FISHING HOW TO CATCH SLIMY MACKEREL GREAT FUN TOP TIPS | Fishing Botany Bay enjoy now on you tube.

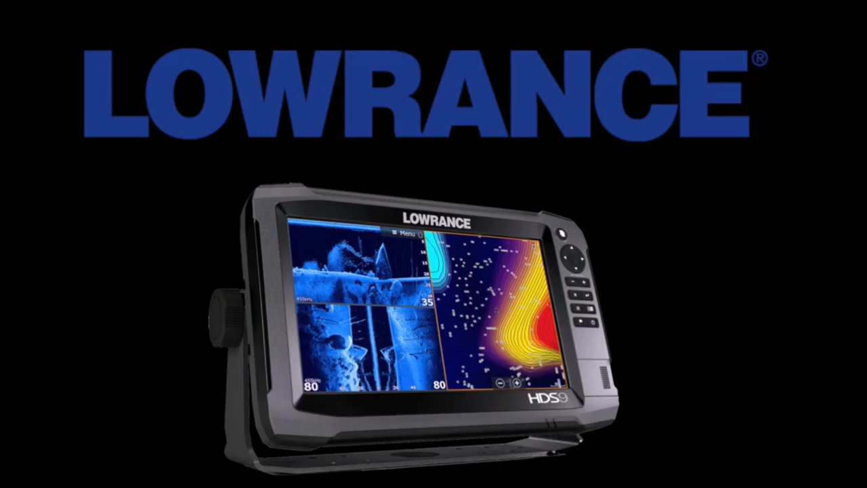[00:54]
I'm going to get to the beach.
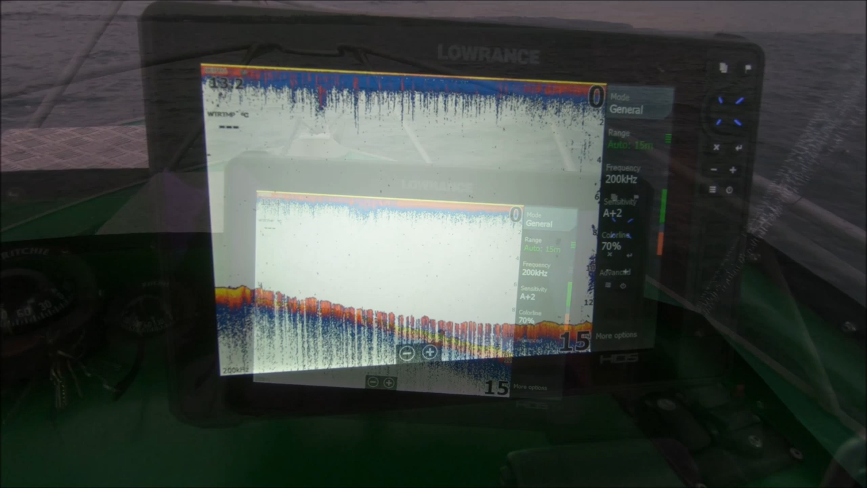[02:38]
Okay, you can see a really good show of fish just coming onto the sounder now.
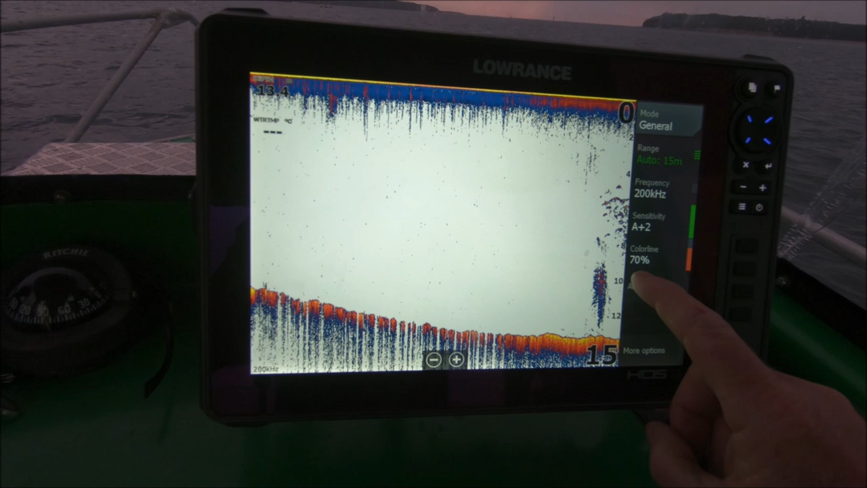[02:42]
And that's probably our slimy mackerel, I'd say. You can see them sitting up high here and there's a few fish sitting underneath them.
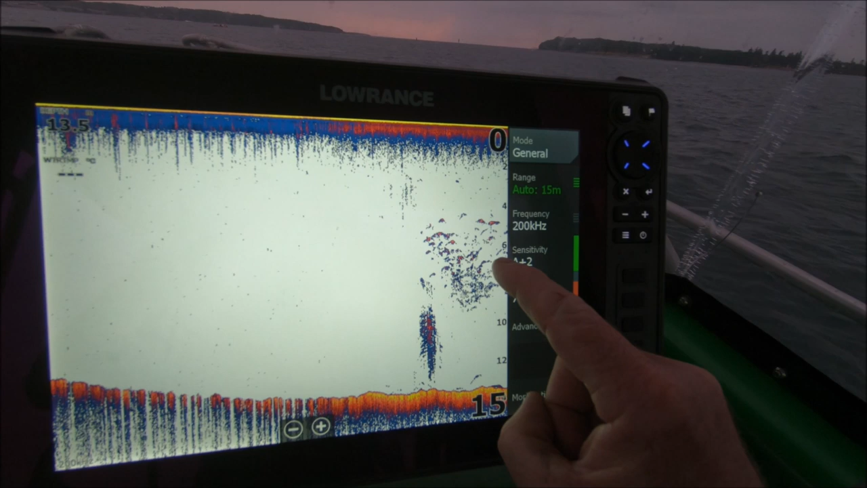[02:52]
So I've got a run-in tide this morning. The drum's down now behind me.